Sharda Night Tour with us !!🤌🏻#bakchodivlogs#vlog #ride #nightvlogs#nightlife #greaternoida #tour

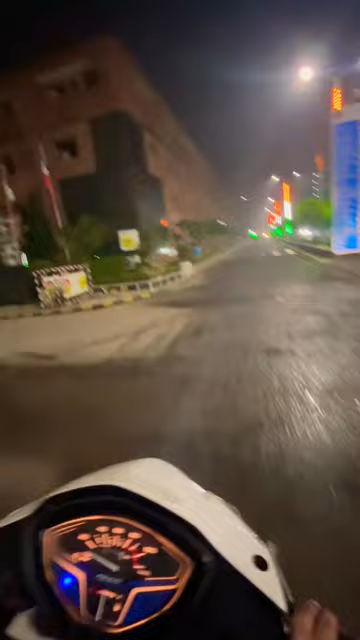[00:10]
this road is so easy, it's so much water this building is here,